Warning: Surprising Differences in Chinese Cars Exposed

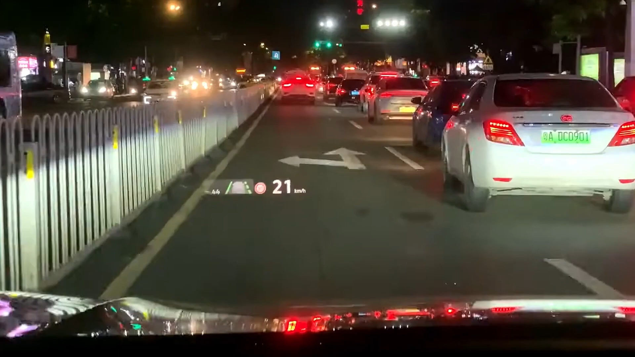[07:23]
For instance, when approaching a junction where a turn is required according to the navigation route, the driver receives clear guidance. First, an advance notification appears on the road level, followed by three arrows positioned at the junction.
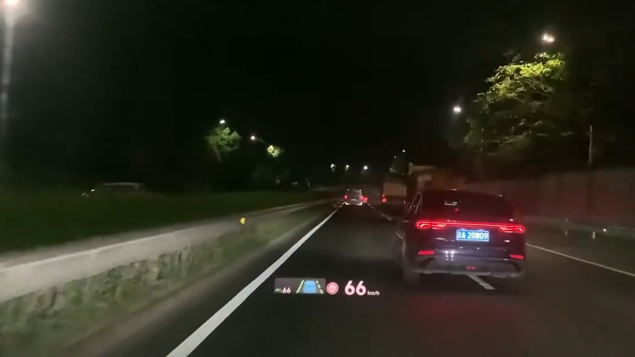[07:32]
As the vehicle gets closer to the junction,
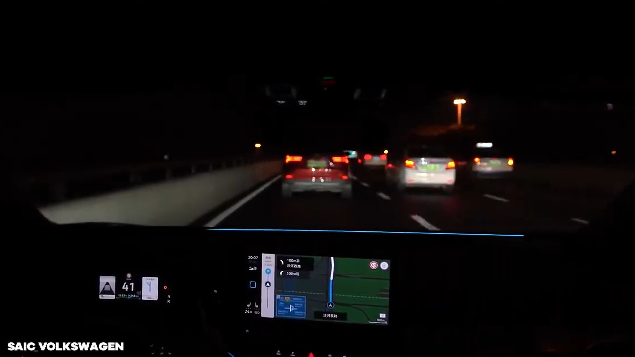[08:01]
displaying a boundary line in orange if the vehicle approaches it without signaling.